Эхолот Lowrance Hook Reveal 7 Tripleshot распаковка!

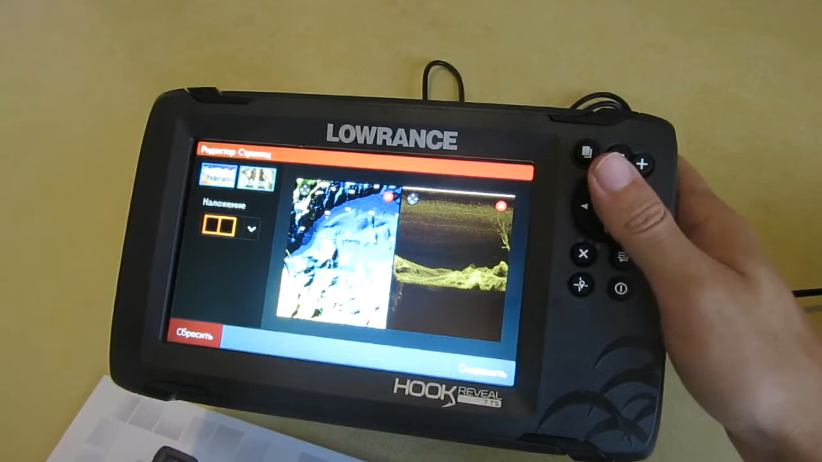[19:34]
И сайдскан. А, кстати, вот наложение можно так, так, так. Угу.
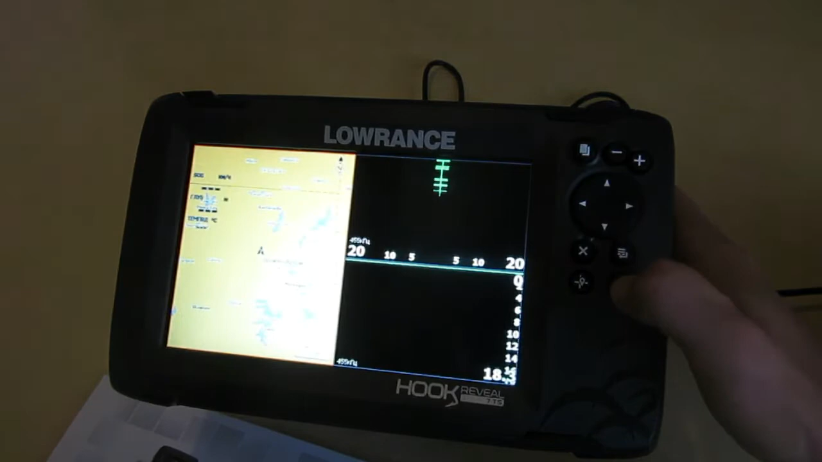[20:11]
Имитация включена вообще? Имитация включена, да?
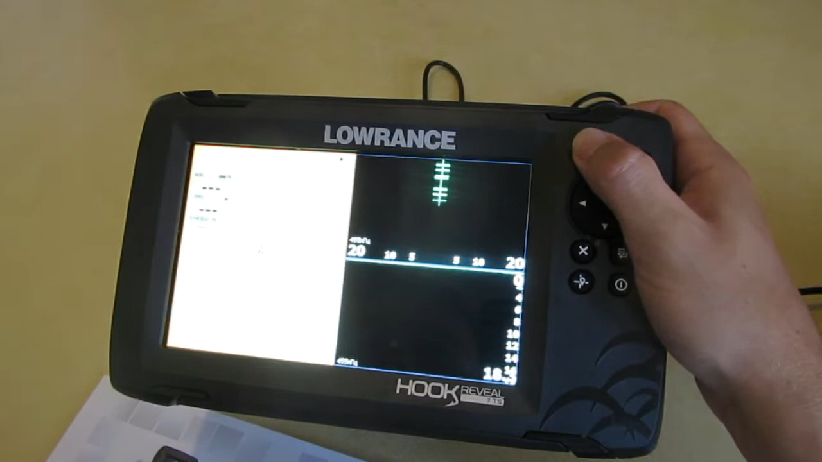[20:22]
так. Так. Ну, ради чего вообще этот эхолот покупался? Это, конечно, вот этот сайдскан, боковой луч.
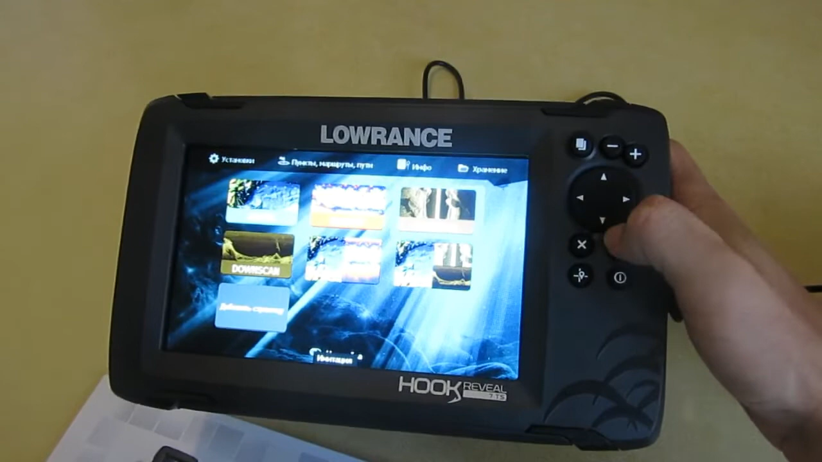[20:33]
Давайте посмотрим, что в нем есть. Ради чего покупался этот эхолот? Это ради бокового сканирования.
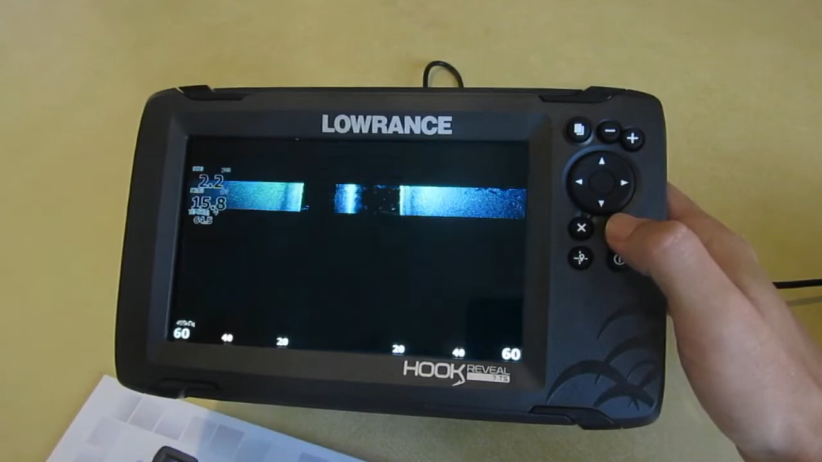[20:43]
вау, еще какая-то фирменная подсветка, фирменная палитра идет такая приятная, приятная такая мятно-голубая.
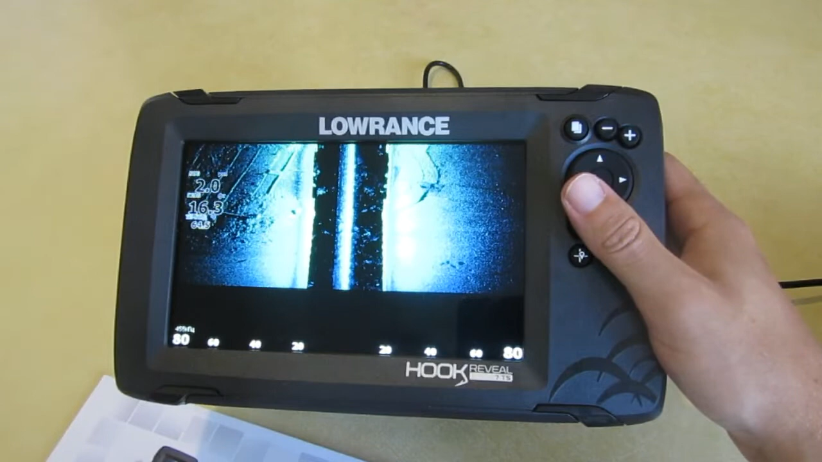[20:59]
демонстрационное меню, демонстрационное видео, глубины где-то сделаны, ну, здорово, конечно, видно.
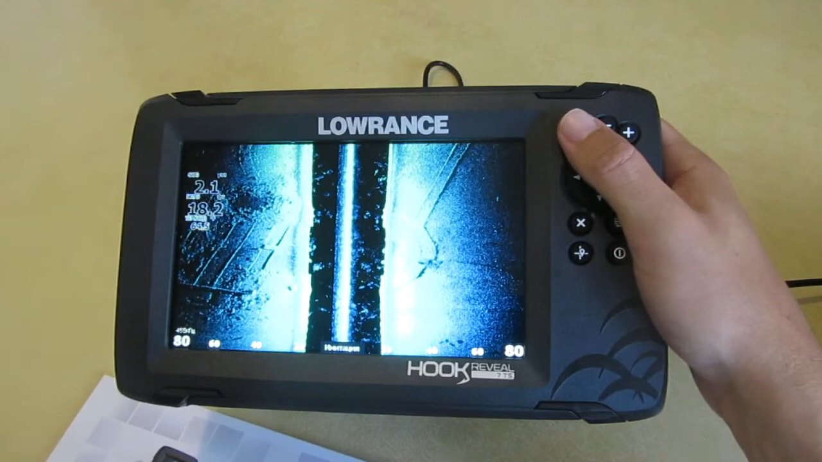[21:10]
Класс, давайте плюс-минус попробуем, приближаем. Здесь, видите, сайдскан, что это такое? Для тех, кто вообще не знает. Наша лодка движется здесь, посередине. Датчик бьет сигналы в оба луча. Кстати, вот, 455 кГц.
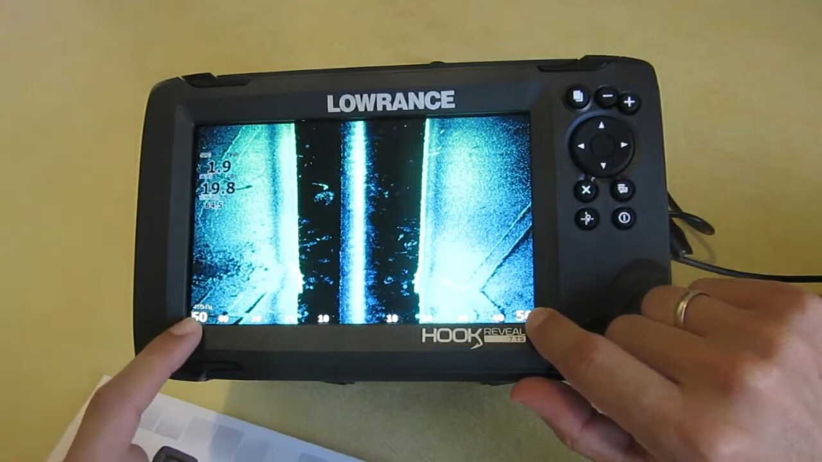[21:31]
И можно, есть возможность 800 кГц частота. У 455 кГц уже луч,
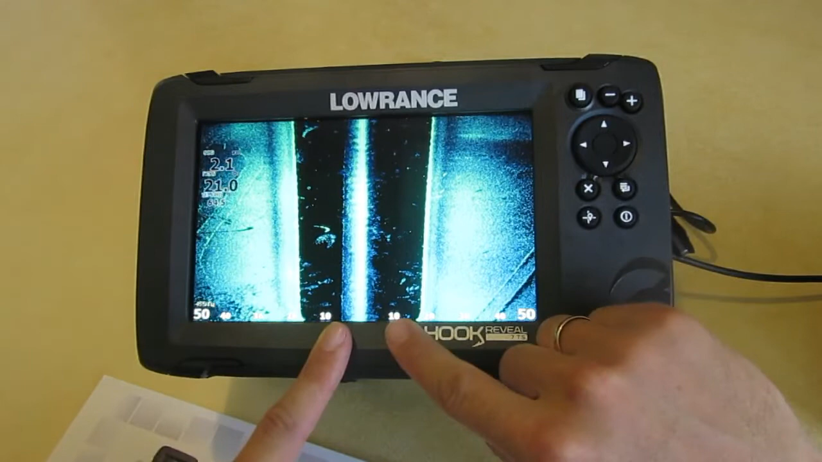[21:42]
у 800 кГц чуть-чуть шире луч. Кстати, я прочитал описание у эхолота. у 455 кГц луч около 16 градусов. У частоты 800 кГц около 20 чем-то градусов. А вообще,
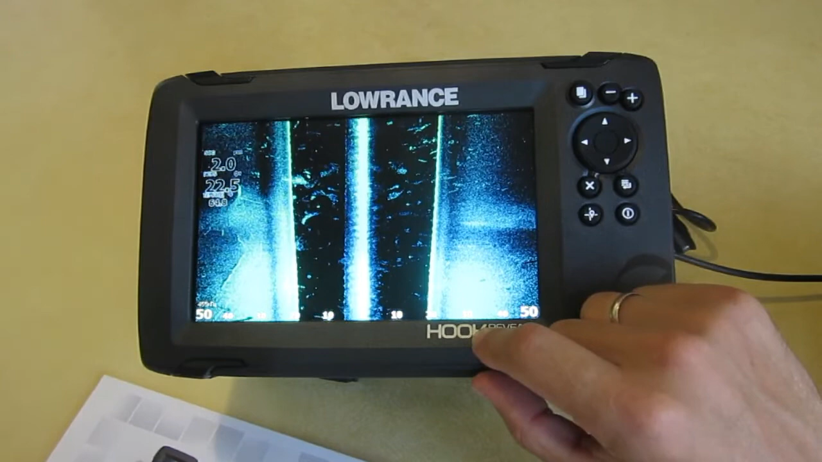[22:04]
обычный сонар Чирп, у него угол до 40 градусов. Так, давайте смотреть. Ну что, классно, классно. Все мне нравится.
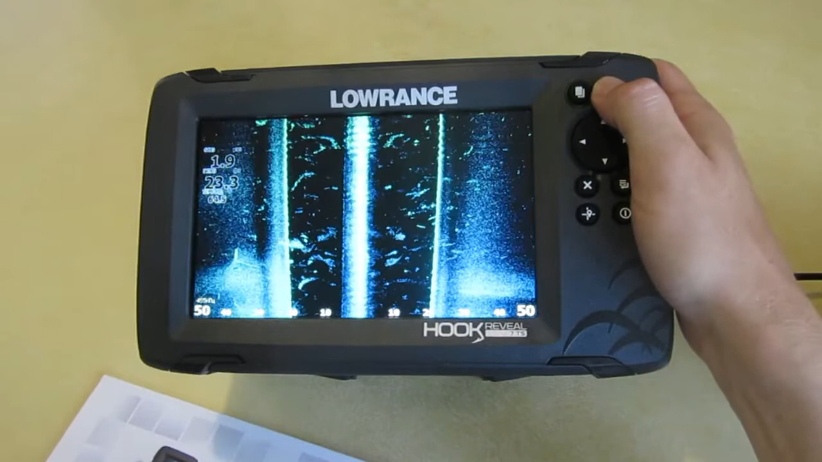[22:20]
Приятная палитра. В общем, лодка плывет здесь и стреляет влево и вправо частотами,
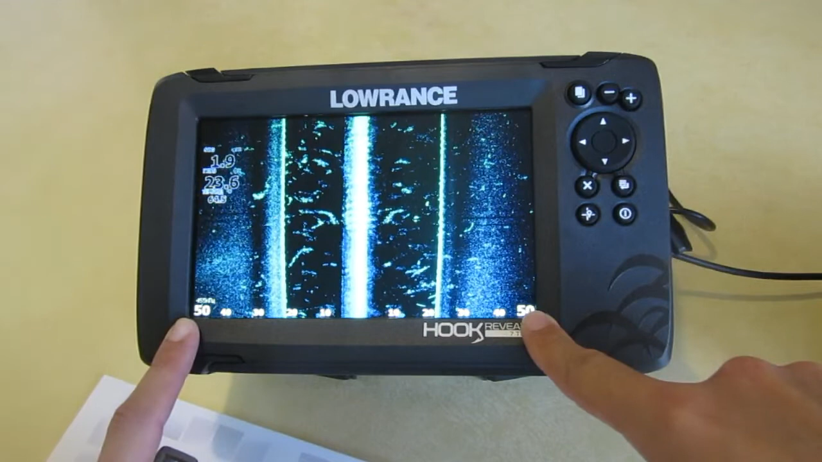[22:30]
которые отражаются, и у вас на экране показывает эхолокация на расстоянии. Давайте посмотрим, до скольки можно сделать расстояние. Максимум. минимум понятно, да, сколько угодно, а максимум мы можем стрельнуть в обе стороны по, мне кажется, метров по 100.
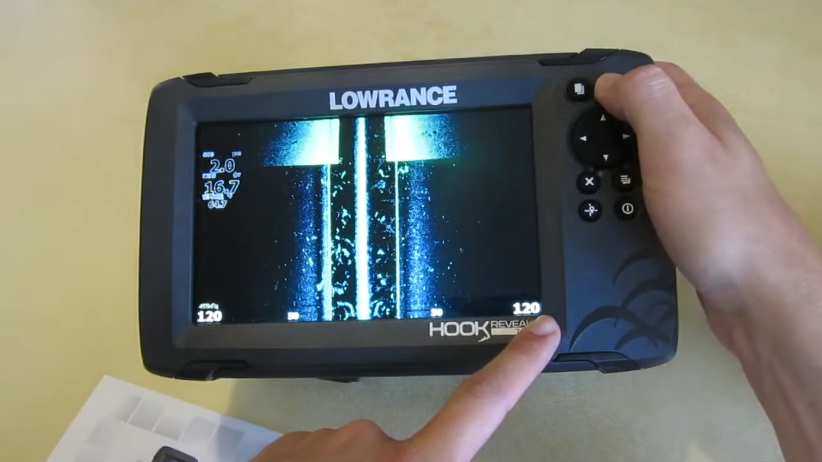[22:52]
200 метров в обе стороны мы можем это максимально стрельнуть. Обалдеть, парни, представляете, вы идете на своей лодке
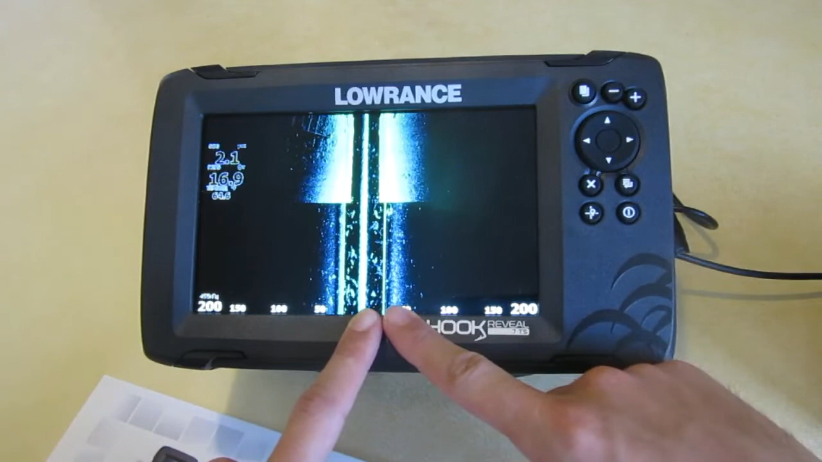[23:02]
и вы охватываете площадь 200 метров вправо, 200 метров влево и в итоге у вас изображение 400 метров.
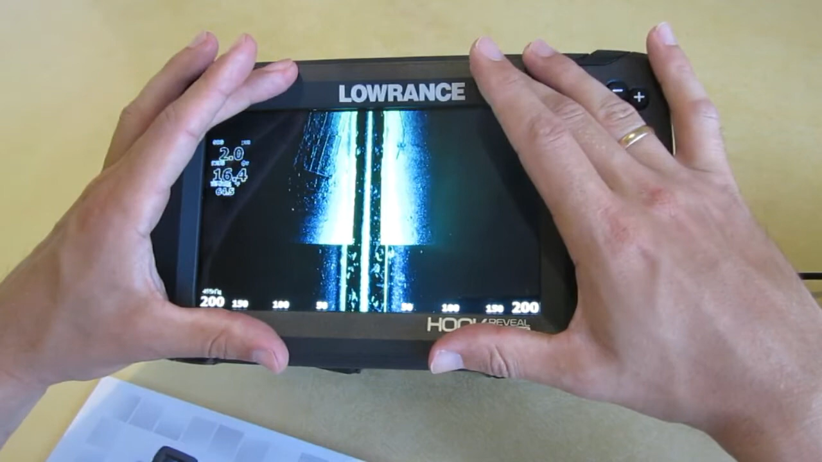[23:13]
Но это, конечно, ребята, актуально для очень большой глубины, для средней полосы России, где глубина реки до 20-25 метров, конечно же, это много.
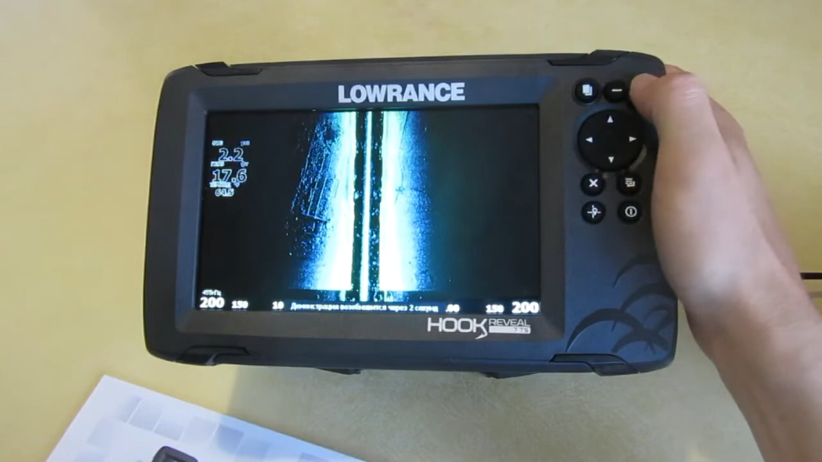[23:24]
Оптимально там будет где-то по 35 метров в обе стороны или по 60, как вот здесь. Ну что, посмотрим меню. А, кстати, тут такая тема. Самая главная еще фишка этого эхолота.
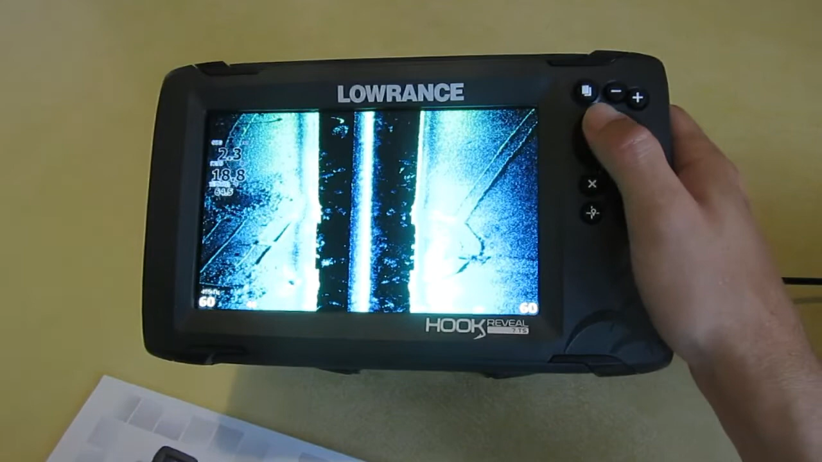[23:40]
Одна из самых главных фиш, что здесь можно вот так курсором перемещать, смотрите. Вот так вот здесь лежит, допустим, какая-то затопленная лодка и делать увеличение. Опа! Видали? И картинка остается не размытой. Специалисты Лоуренс подчеркивают, что такая возможность есть только на Лоуренс Хук Ревилл. на эхолотах приборов конкурентов, Гармин.